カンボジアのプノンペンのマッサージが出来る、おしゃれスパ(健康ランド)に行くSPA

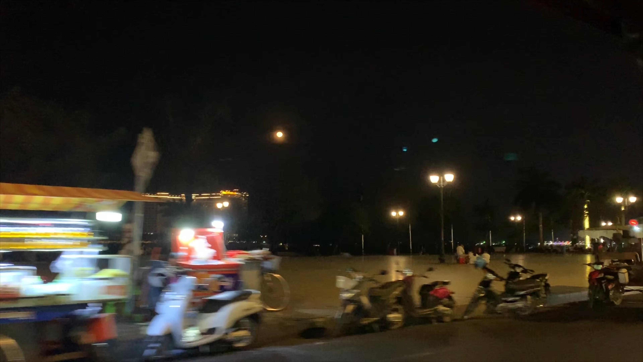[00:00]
今カンボジアのプノンペンに来ていますリバーサイドを通ってですねツクツクで